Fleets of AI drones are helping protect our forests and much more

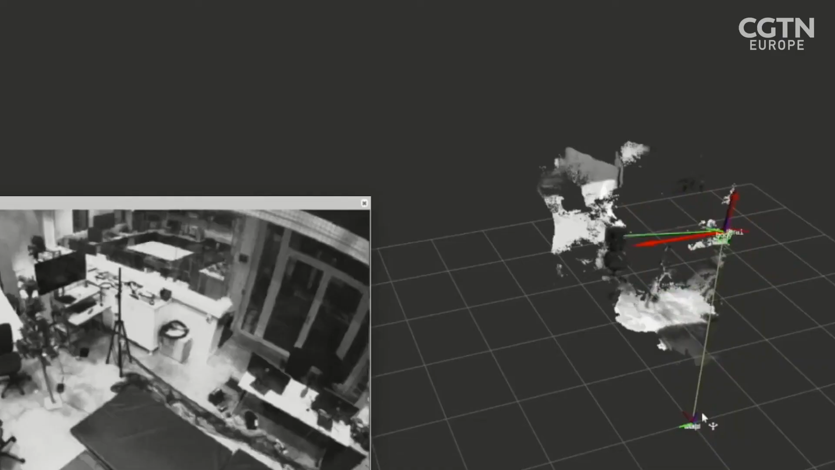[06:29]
So it uses some visual 3D mapping capability to do that.